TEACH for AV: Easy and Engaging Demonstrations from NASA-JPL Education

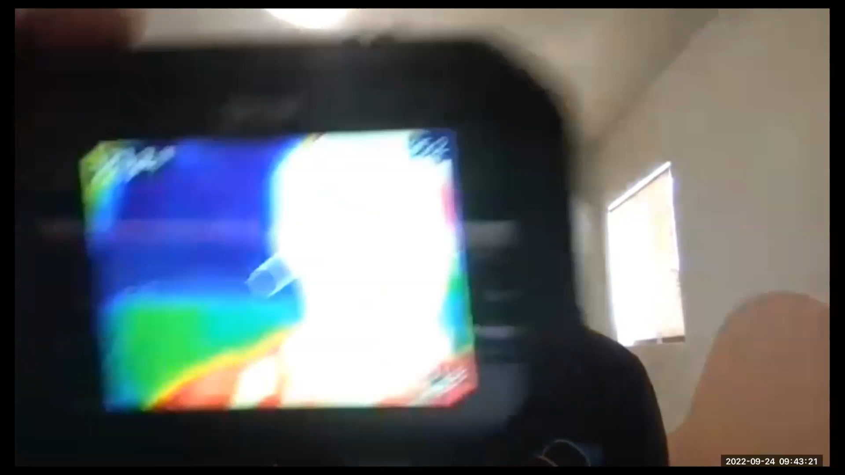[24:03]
camera that's what i look like looking good but what if i want to turn off certain wavelengths in the infrared well i can do that too so let's do a little magic trick together
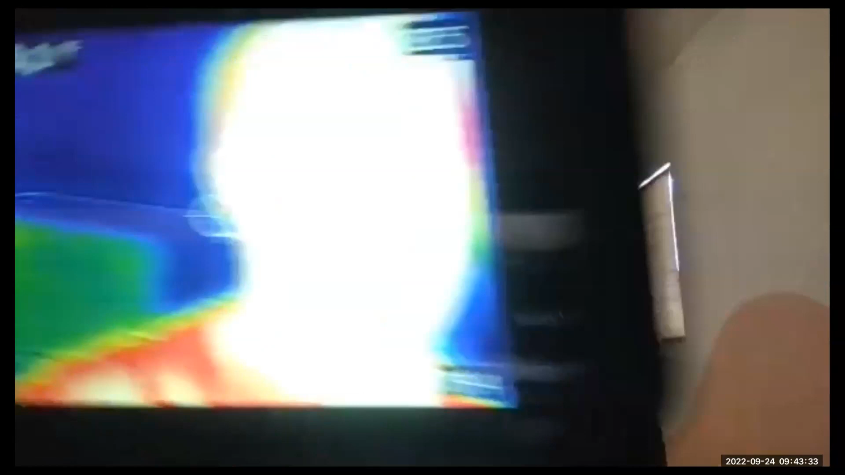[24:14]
so there's me that if i want to turn me and if i want to turn me off i do this
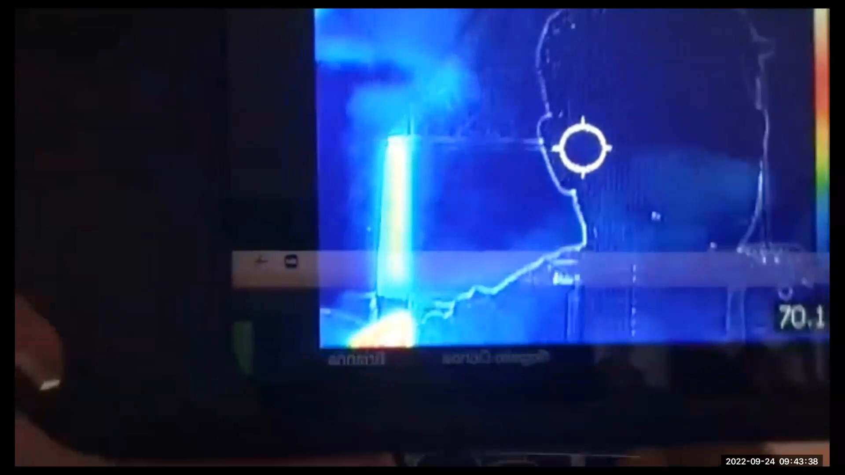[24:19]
so i've filtered myself out from infrared but
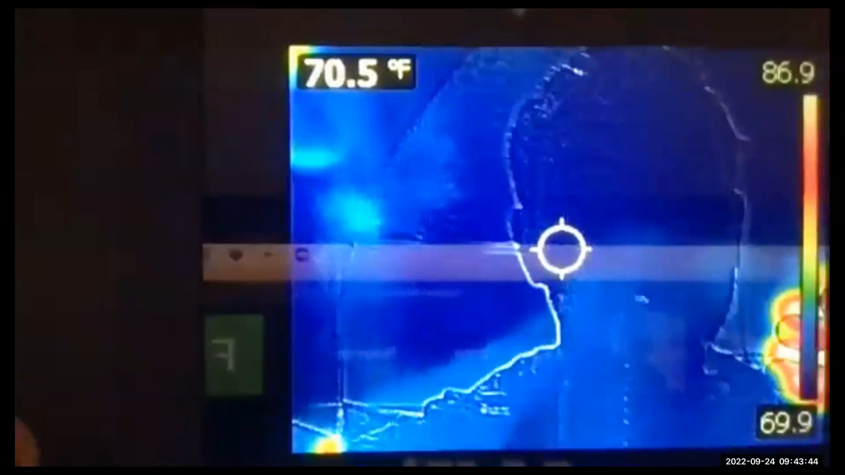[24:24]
On screen: spot 70.5°F
you can still see me right so i'm even